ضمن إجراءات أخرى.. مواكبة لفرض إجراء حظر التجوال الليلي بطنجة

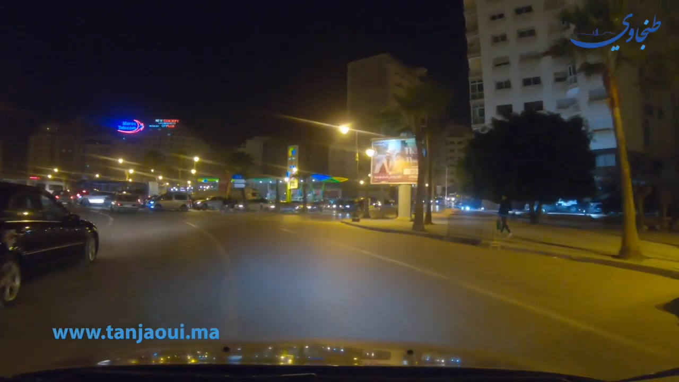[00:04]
مساء الخير، أهلا بكم في هذه الجولة قبيل دخول قرار فرض حظر التجوال حيز التنفيذ هنا بمدينة طنجة. سنأخذكم في جولة لرصد الأجواء
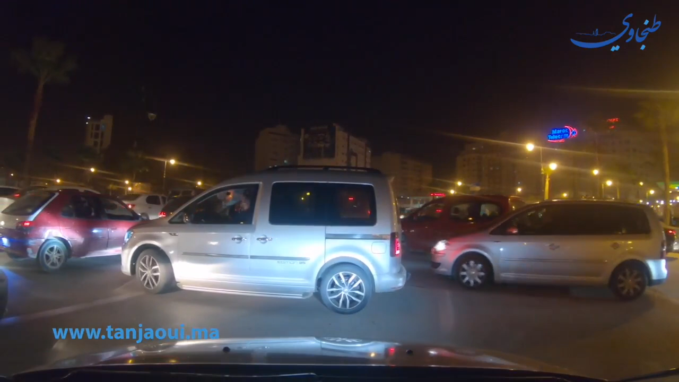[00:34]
واللحظات الأولى قبل دخول القرار حيز التنفيذ وما بعده. كما تلاحظون، السلطات المحلية عمدت إلى
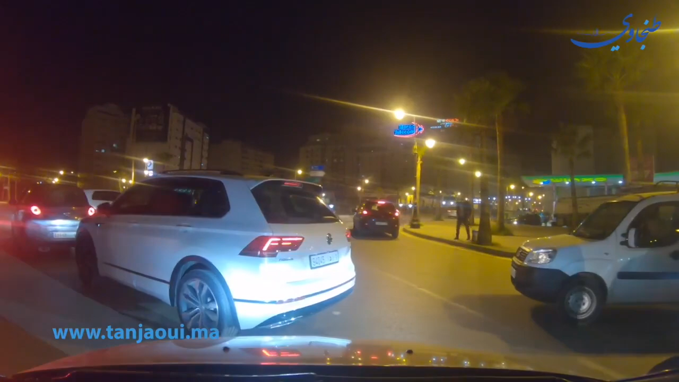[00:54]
نصب عدد من الحواجز الحديدية، وكذلك نلاحظ انتشارا أمنيا لافتا إلى جانب السلطات المحلية وعناصر القوات المساعدة.
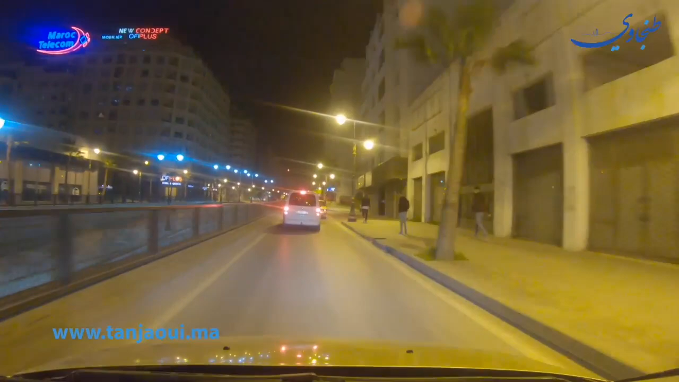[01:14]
حركة دؤوبة للسير والجولان في هذه الأثناء للمواطنين الذين يحاولون الوصول إلى منازلهم قبل دخول وقت فرض
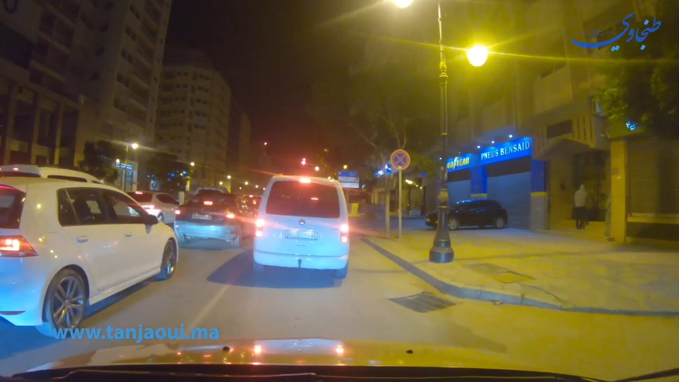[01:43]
حظر التجوال بالمدينة.
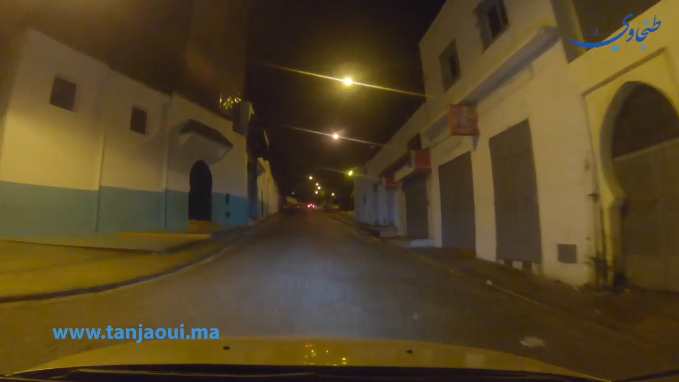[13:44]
الشوارع بدأت تخلو رويدا رويدا من المارة، بعد
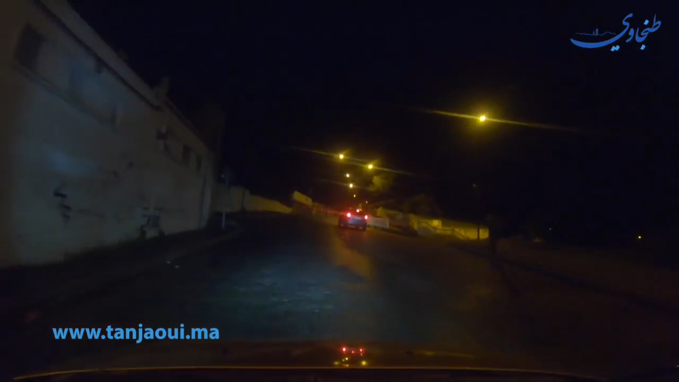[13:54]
دقائق قليلة من دخول قرار فرض حظر التجوال حيز التطبيق للمدينة، وانتشار لافت لعناصر القوات المساعدة إلى جانب دوريات الأمن ورجال السلطة وأعوان السلطة تنفيذا للقرار الحكومي.